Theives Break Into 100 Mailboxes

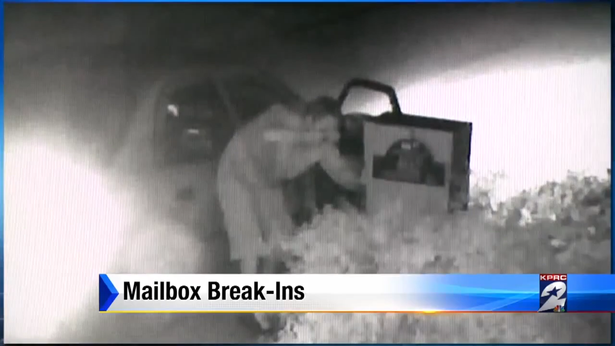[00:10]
One victim sent us this surveillance video of the crooks in action using a crowbar to get inside her mailbox.
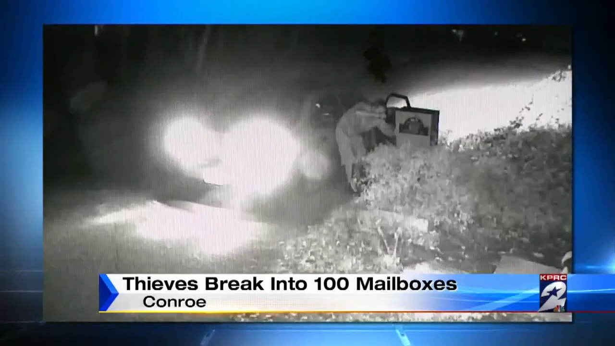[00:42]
Watch what happens next. With a crowbar, the passenger starts to pry the mailbox open. It takes him several tries, but finally, he gets it.